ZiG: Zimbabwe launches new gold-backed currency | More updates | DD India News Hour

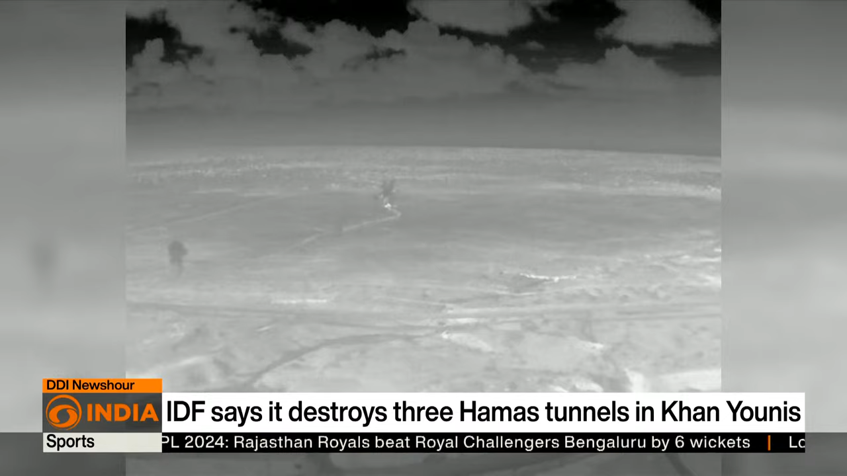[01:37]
In addition to the three tunnel-like structures,
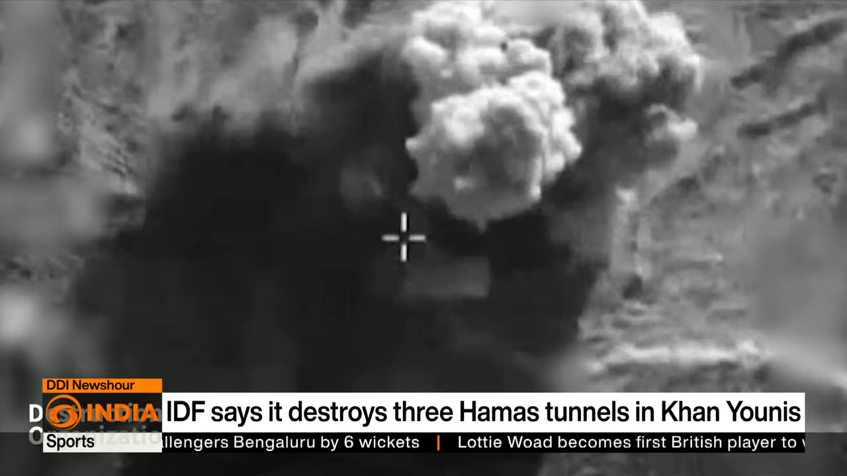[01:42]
the Israeli Defense Forces or IDF claimed that the Hamas-run excavation workshop was also destroyed.